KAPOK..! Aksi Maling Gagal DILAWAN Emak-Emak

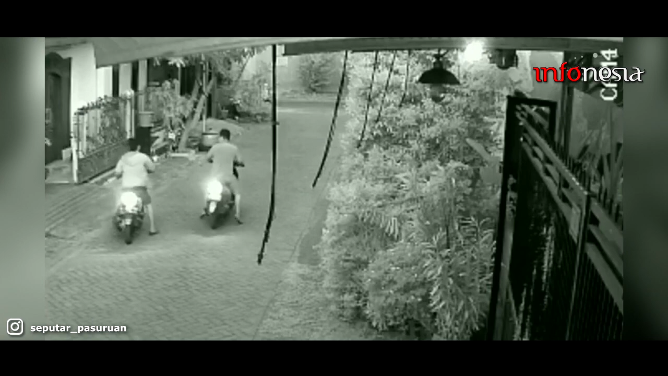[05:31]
Di saat maling yang tadi sudah menaiki motor, seketika langsung panik saat emak-emak tersebut mengejarnya dengan sebuah sapu.